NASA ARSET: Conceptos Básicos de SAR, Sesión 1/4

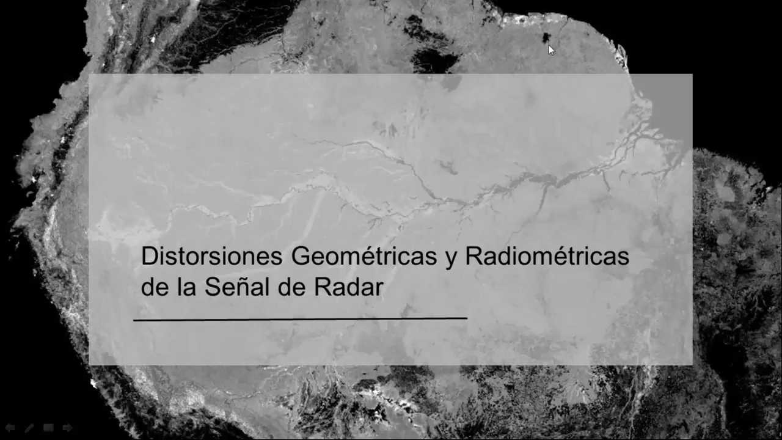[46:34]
hay un número de distorsiones que son necesarias corregir para poder analizar las imágenes de radar
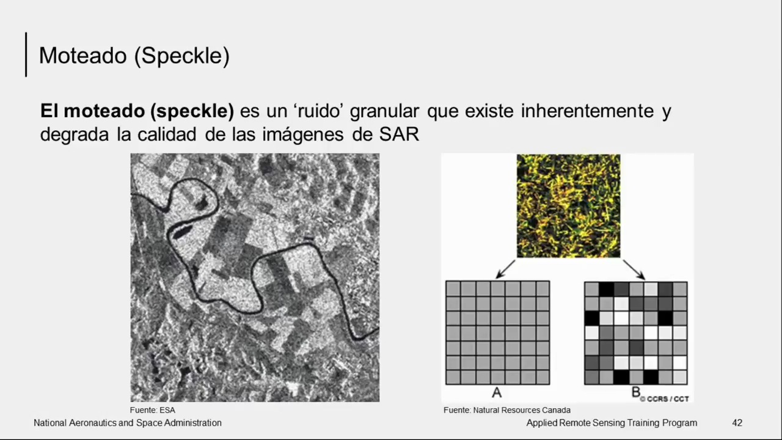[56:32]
es difícil hacer una interpretación correcta o hacer un análisis en las imágenes cuando hay demasiado especo pero hay formas de reducir el especo hay dos formas de reducir el especo